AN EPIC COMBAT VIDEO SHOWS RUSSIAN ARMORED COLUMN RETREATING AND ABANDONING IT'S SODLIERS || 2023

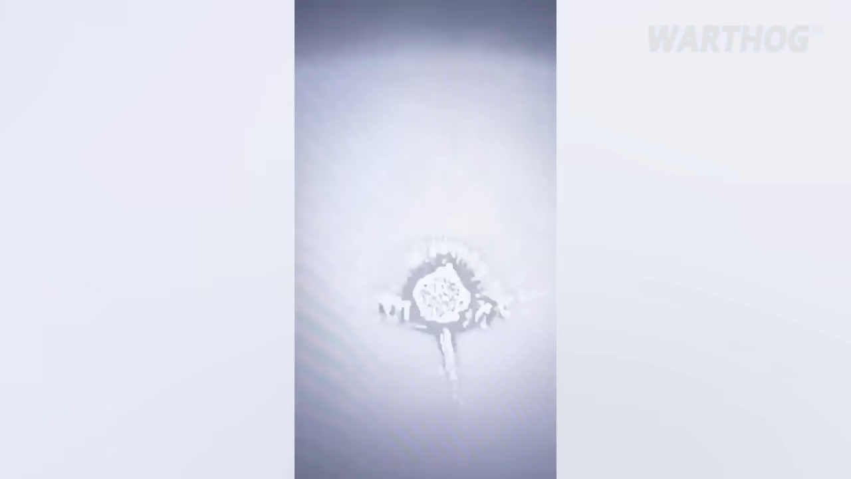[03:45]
The multiple rocket launcher is capable of
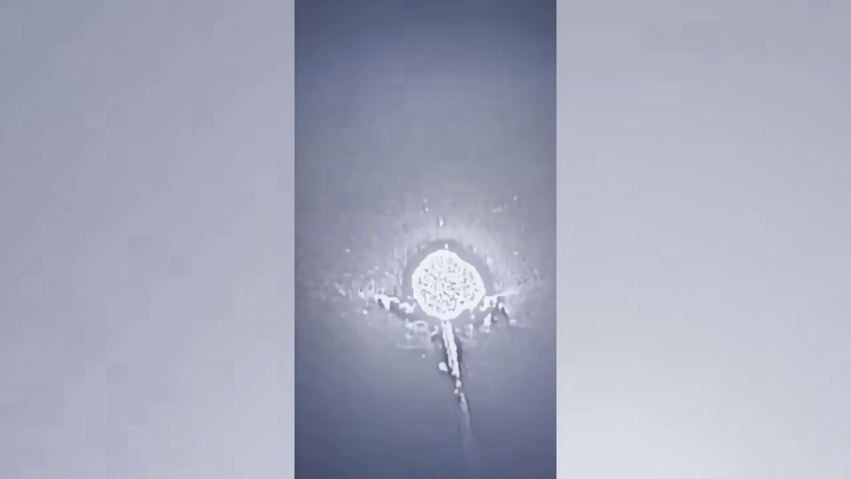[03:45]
using thermobaric warheads mounted on a T-72 or T-90 tank chassis.
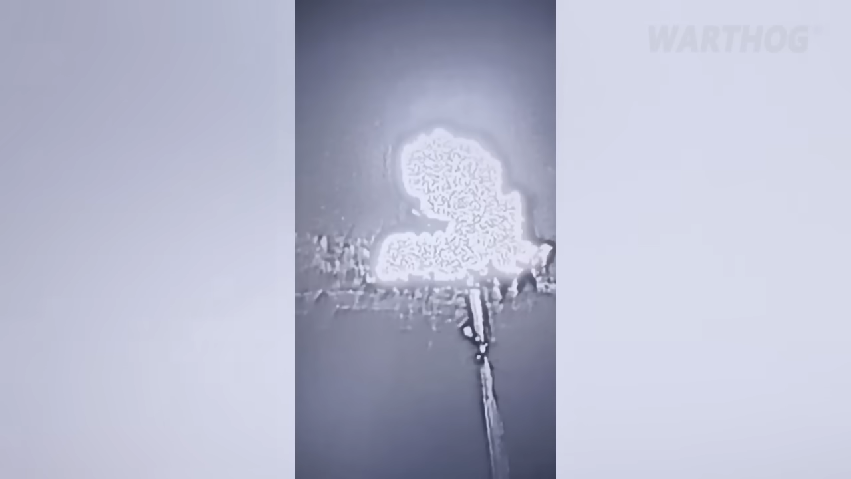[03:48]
TOS-1 was designed to attack enemy fortified positions and lightly armored vehicles and transports,